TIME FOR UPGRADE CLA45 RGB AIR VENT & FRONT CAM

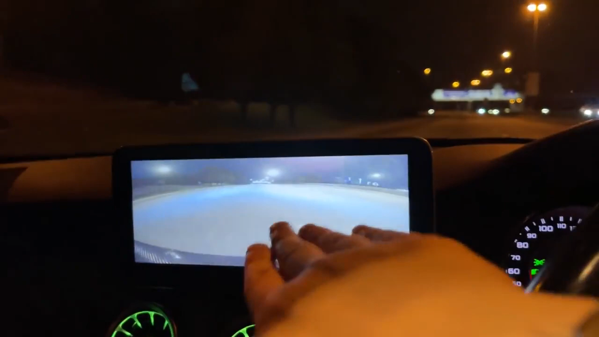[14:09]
So even when you want parking that time, very good for you all to parking, cannot bang the divider.